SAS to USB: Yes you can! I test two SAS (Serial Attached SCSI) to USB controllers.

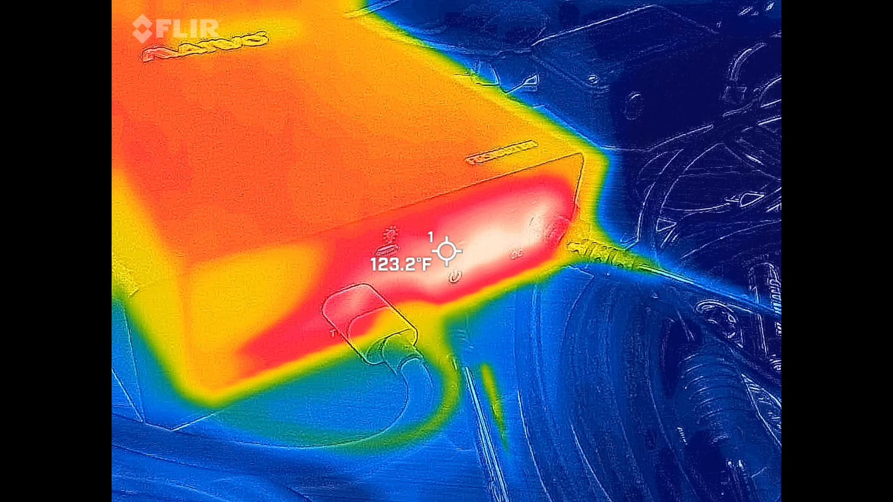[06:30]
On screen: spot 123.2°F
930 degrees Fahrenheit, which is extremely hot.
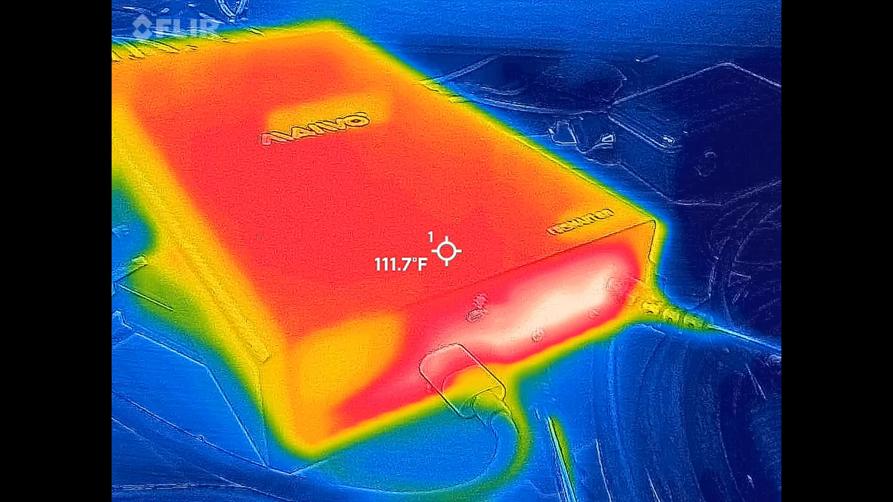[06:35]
On screen: spot 111.7°F
That's right at where the drive plugs into the unit and the power supply also plugs in there.